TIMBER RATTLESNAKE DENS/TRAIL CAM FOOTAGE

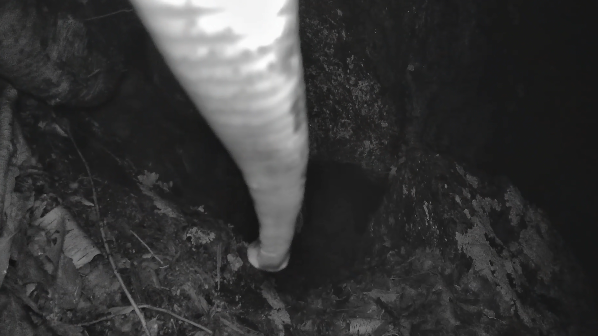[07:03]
Yet one of the cameras captured an interesting encounter.
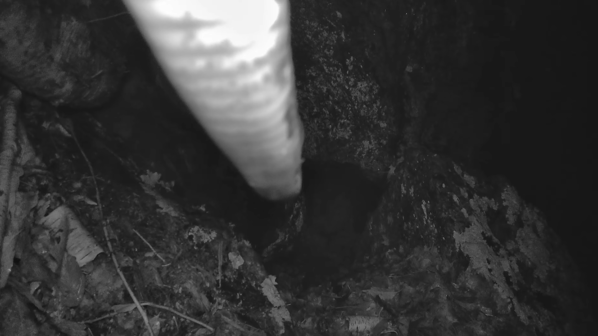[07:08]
A rattlesnake at night that was climbing up and over the trail camera that was set up on a tripod.
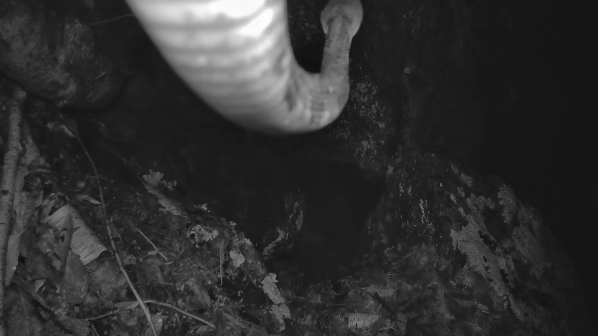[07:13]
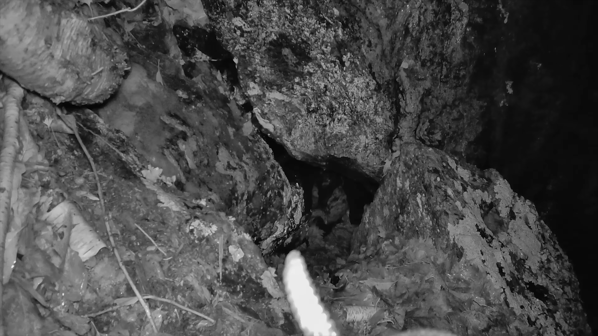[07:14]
Here it is departing just as it begins to rain. Probably not the best place for a raccoon to go exploring. Here is a chipmunk seemingly clueless to any potential rattlesnake threat.